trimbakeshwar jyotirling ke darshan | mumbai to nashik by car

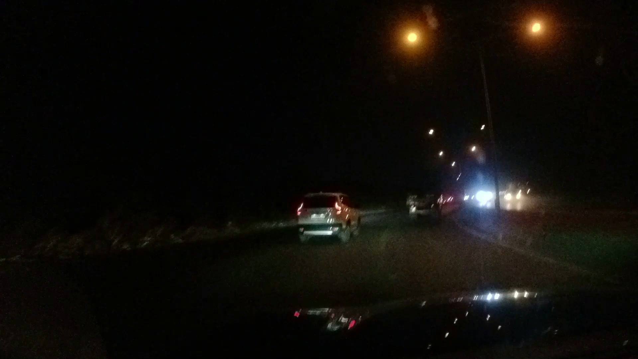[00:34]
अभी अभी हम गवर्बंदर रोट पे हैं अध्यां से हम अन्हें इंटर करेंगे एक